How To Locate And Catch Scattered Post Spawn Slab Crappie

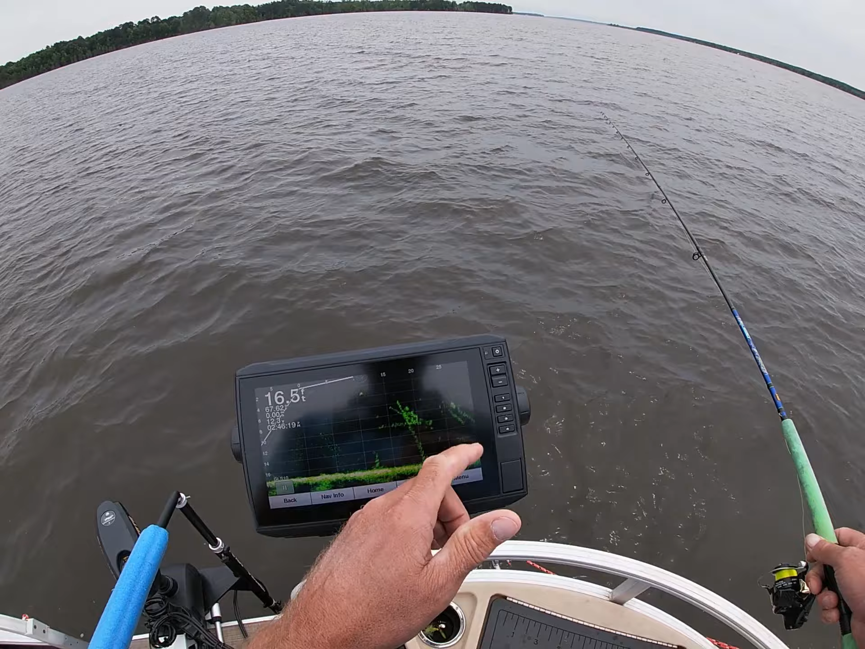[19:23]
I'm falling in right on the money, first pitch. Here we go. Oh, there he went, got him, right off the bat. There's another one sitting there with him too. Good fish.
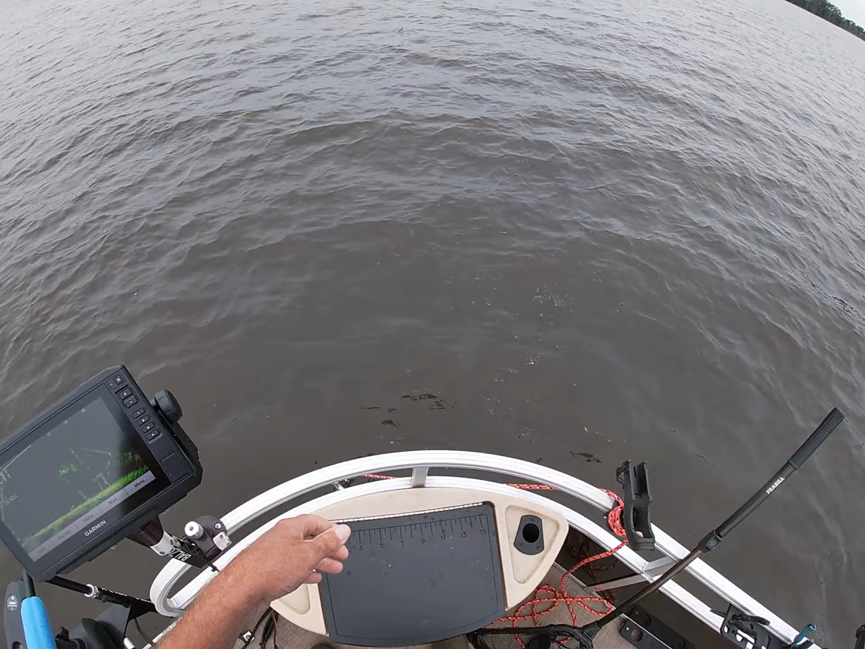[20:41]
There he goes, right there. Got him.
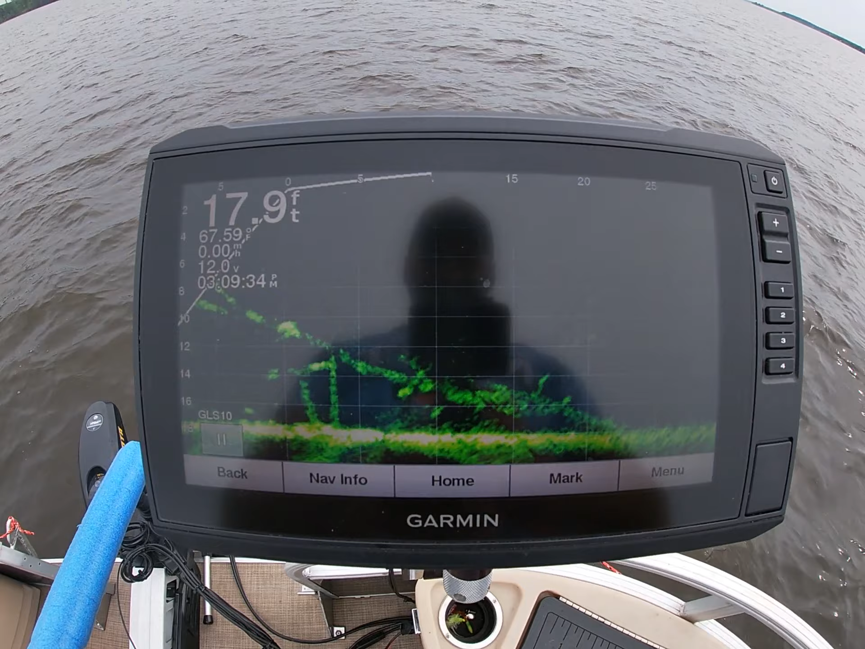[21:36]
On screen: depth 17.9 ft
I just want to show y'all this lay down. In fact, there's still fish on it. There's a fish right there. But this is what I just caught the last, whatever, four or five fish off of right here. And they're still, but it's a big, huge lay down tree. The more I turn this live scope, the different view you get of it there. But when I've, there's a fish right there still on me. But yeah, it's, when I first pulled up on it,
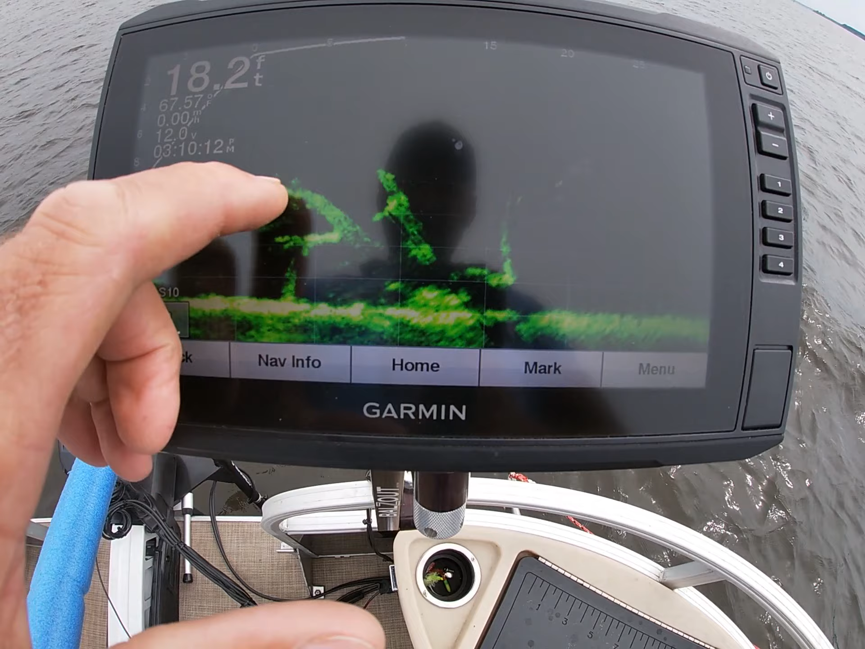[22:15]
On screen: depth 18.2 ft
I seen 8 or 10 fish around it at least. And they were just all in and around it. There was one under just about every little overhanging limb there.
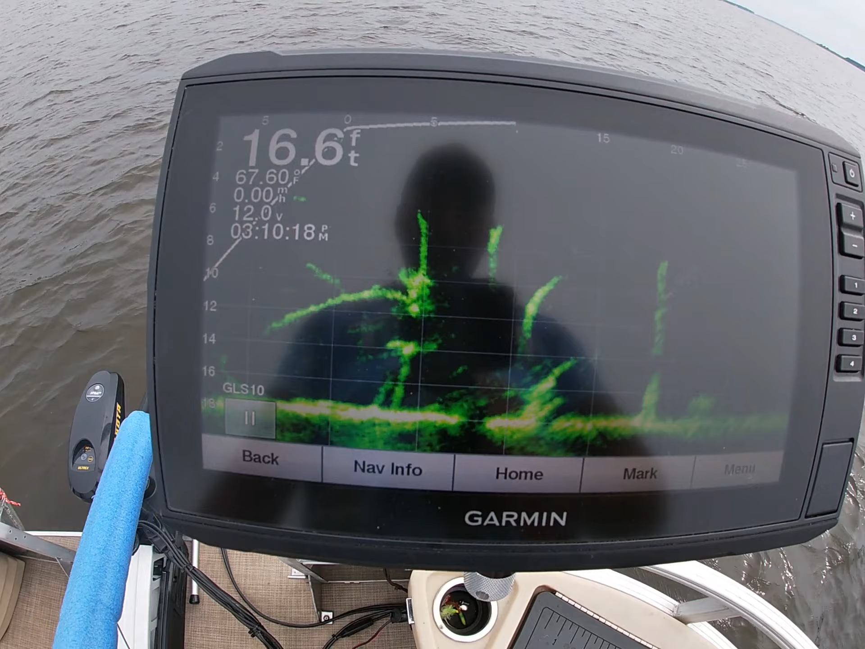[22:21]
On screen: depth 16.6 ft
Not in a tight wad, but there's fish scattered all over that thing. And I just sat here and picked off, I think 5 is what I've caught on it so far.
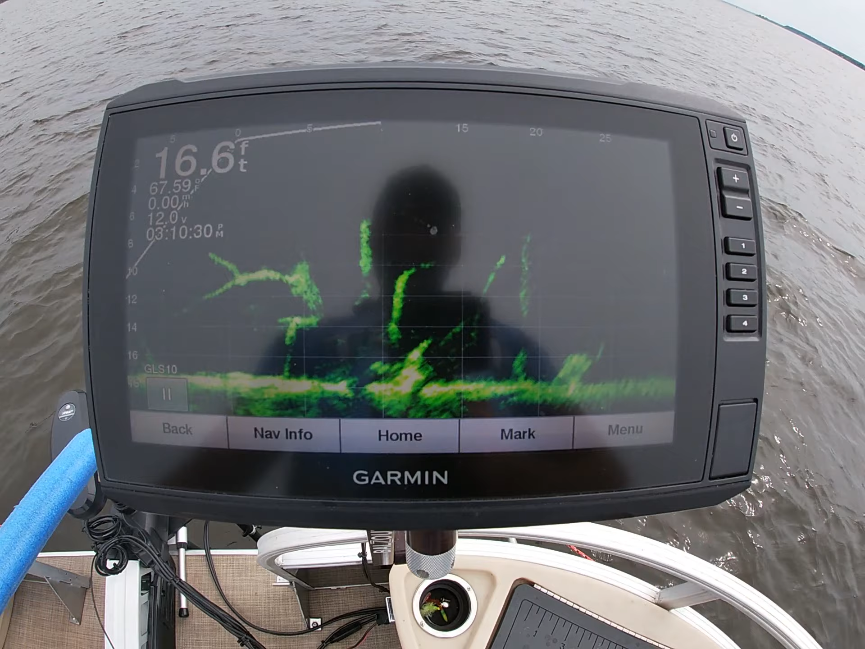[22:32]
On screen: depth 16.6 ft
So anyway, that's pretty cool. There's a fish right there, right in there. You see, remember, there's a big part of that tree and another big part of the crappie sitting right in there.
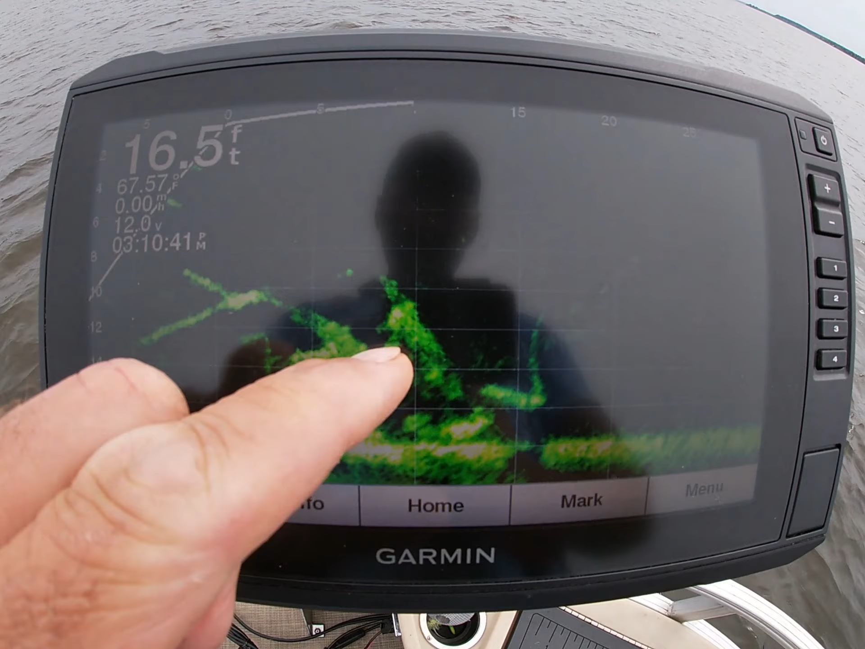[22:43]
On screen: depth 16.5 ft
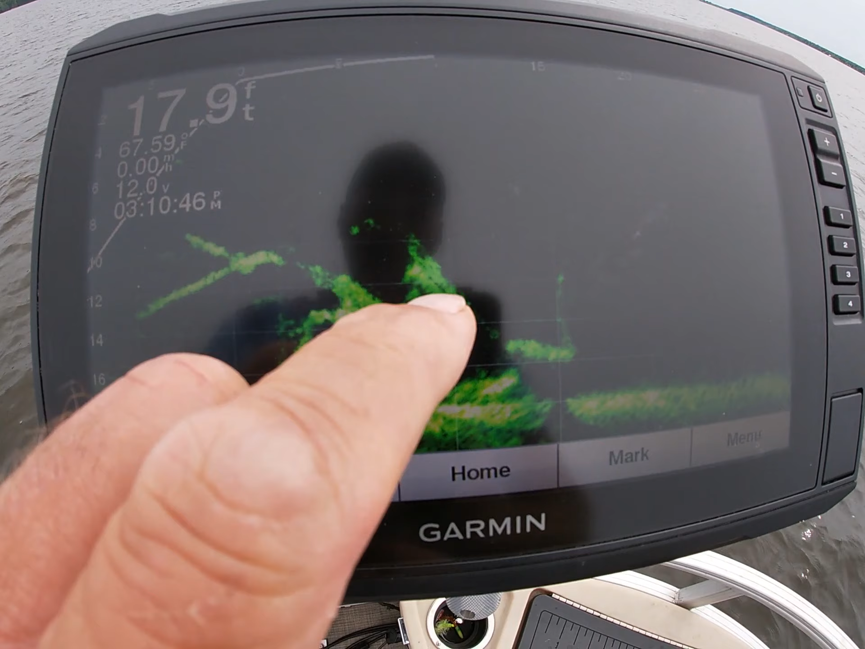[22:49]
On screen: depth 17.9 ft
Which is actually where I just pulled that last one. I think there's several right in there. You're just not able to see them all.